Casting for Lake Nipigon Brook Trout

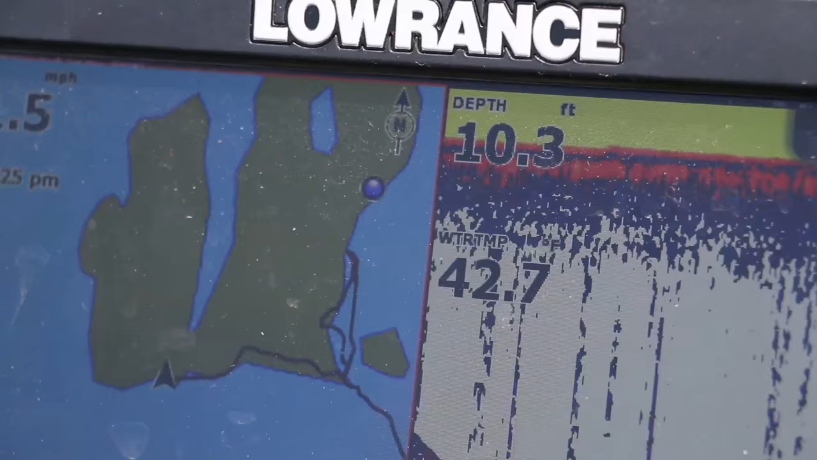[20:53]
On screen: depth 10.3 ft
Somewhere in that low to mid-40s would be ideal up to about 50, 51, 52 is what we're looking for. It's early in the day. By the end of the day, this same water could actually be much warmer and the fishing could be much better.